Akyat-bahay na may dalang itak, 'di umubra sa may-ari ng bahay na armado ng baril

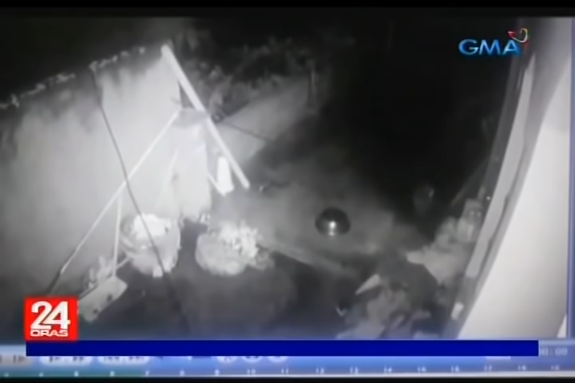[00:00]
Hindi naman niya bahay pero abala sa pagkalikot ng pinto ang lalaking ito sa Dasmarinas, Cavite. Sa kanyang tabi, mayroon siyang itak. Maya-maya, tumayo ang lalaki at pumunta sa direksyon ng CCTV. Kasunod nito, naiba na ang angulo ng kamera. Ipinaling na pala ni kuya.
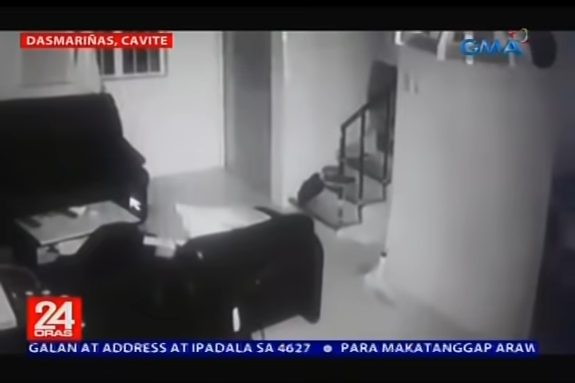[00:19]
Sakuha namang ito sa loob ng bahay, makikita na siyang dahan-dahang bumababa ng hagdan, bit-bit pa rin ang kanyang itak. Ang hindi niya alam, nakaabang na roon ang may-ari ng bahay na armado naman ng baril.
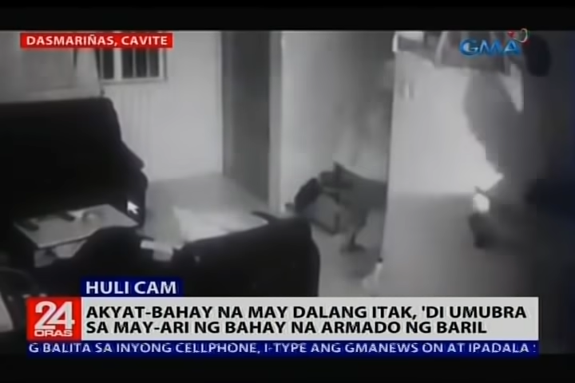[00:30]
Tinangkang managa ng suspect pero napaatras na lang siya ng paputukan ng baril. Ang wais na may-ari ng bahay, nakatawag na rin pala ng backup.
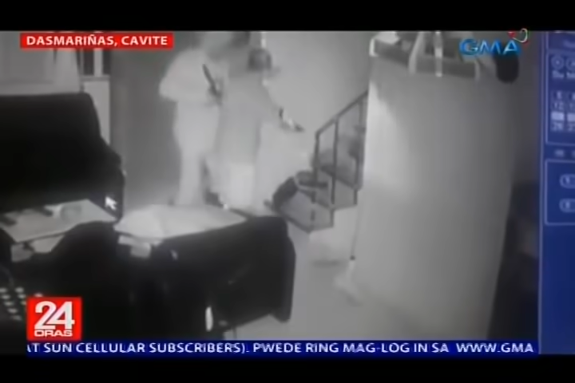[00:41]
Dalawang gwardyang armado rin na dumating kaya ang nakorna na suspect, hindi na talaga lumabas sa kanyang pinagtaguan.